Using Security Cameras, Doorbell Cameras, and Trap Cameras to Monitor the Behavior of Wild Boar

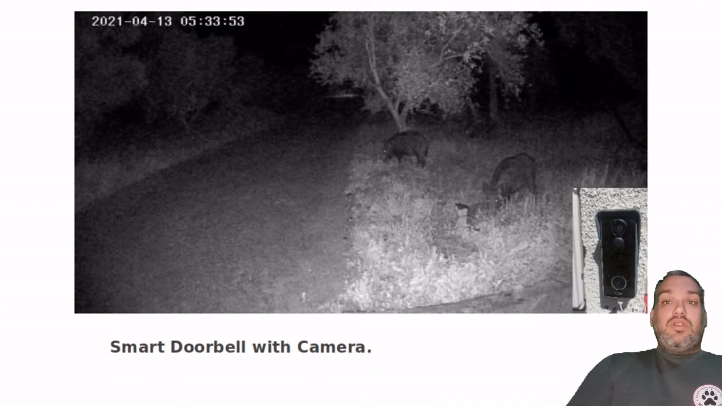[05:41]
Mostly of them are less than 100 euros. One positive thing is they don't need to ring the bell. They have IR motion, which is about 15 to 20 meters. And the most newest doorbells can recognize the animals through humans.
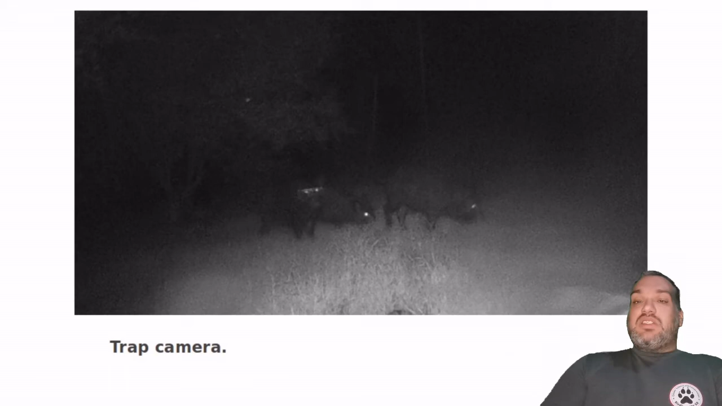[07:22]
But with trap cameras, much more difficult because you need to change the batteries. Can hold up to 4 months. It depends, of course, on the camera and your SD cam, your SD card, and your batteries. But also the positive thing of trap camera is that you need that you can move it around as you want. But the most negative thing is that you need to remove your SD card to check